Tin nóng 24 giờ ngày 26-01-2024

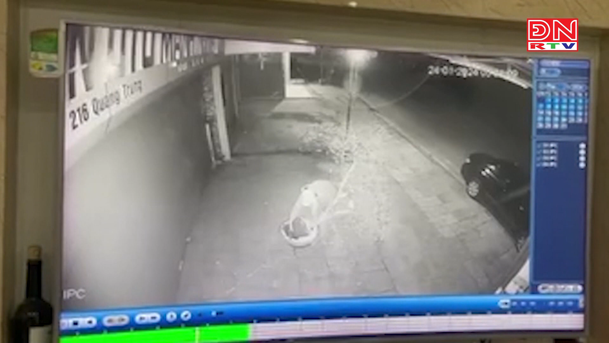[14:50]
Theo camera nhà dân ghi lại, khoảng 5 giờ 30 phút sáng ngày 24 tháng 1, lúc này trời còn đang nhập nhoạn tối. Cây đào lớn được đặt trưng bày ngay trước sân nhà. Đã bị một người ăn mặc kính ít, đầu đội mũ và che mặt, bước từ trên ô tô xuống hoặc ngã cây đào đổ ghen xuống đất. Nhưng vì cây đào khá lớn và nặng, tên trộm đã phải quay lại ô tô lấy thêm dụng cụ để bứng cây. Sau ít phút lay hoay, kẻ gian đã thành công, bê cây đào đưa vào cấp xe của mình rồi ung dung phóng đi mất. Đoạn clip sau khi đăng tải đã thu hút sự chú ý của cộng đồng mạng.